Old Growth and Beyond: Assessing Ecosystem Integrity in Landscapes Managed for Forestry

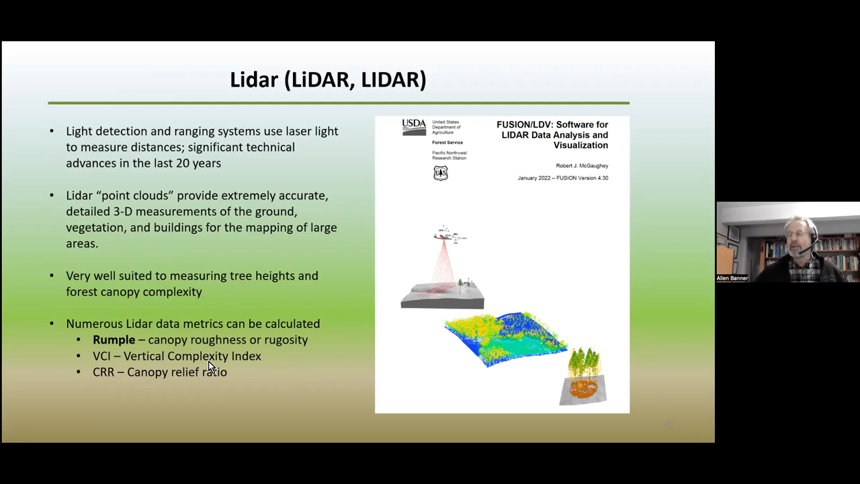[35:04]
And there's numerous metrics that can be calculated from lots of math that can be done from these point clouds and characterizing canopy roughness and rugosity and vertical complexity index, canopy relief ratios. There's a whole bunch of, these are just three of many that we looked at. And we had Del and I had a lot of fun looking at these fusion images of portions of the TFL, and you can do transects, you can look at individual pixels, you can create these images that actually, you know, every tree, these are actual trees. I mean, it's very good at mapping individual trees and gaps and structural characteristics of the forest,
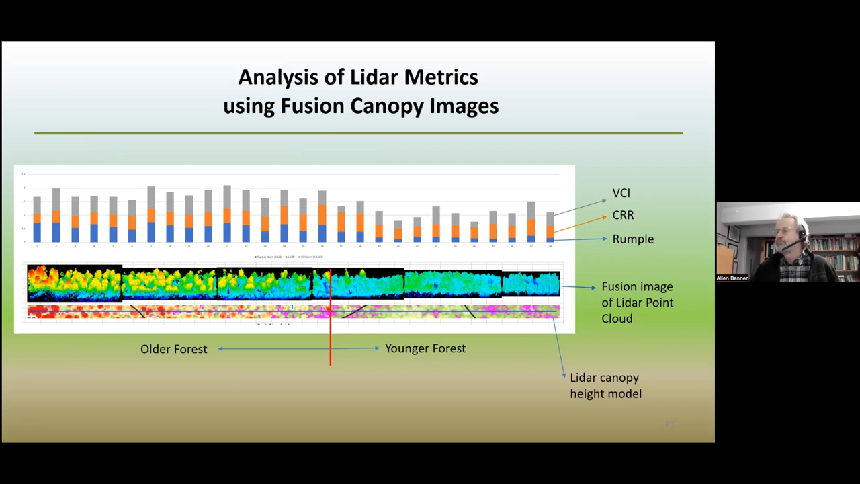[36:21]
Anyways, as you can see, these metrics vary with structure and age. In the end, we did a lot of this at various transects, various age classes, and comparing old and young and different structures within old and within young.
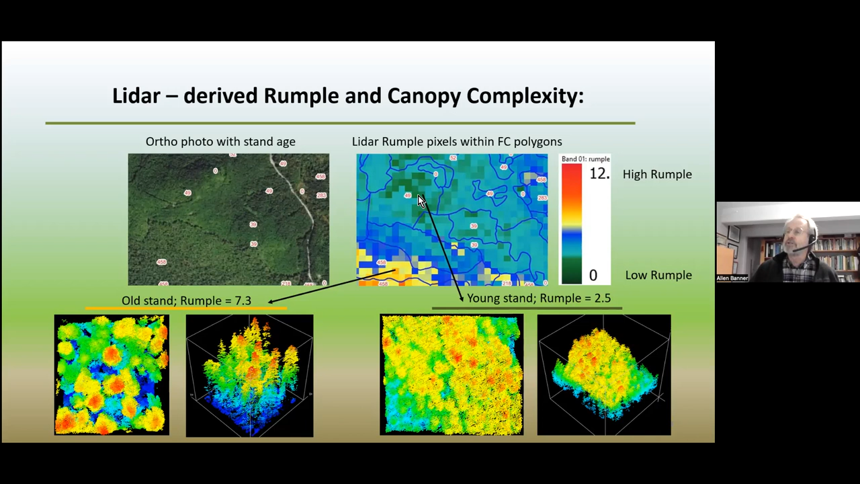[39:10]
So that's telling us a lot about those polygons. And so you can look at the second growth areas, and you can look at the variation in structure, and you can kind of score them accordingly. So with that as the basis for looking at how we would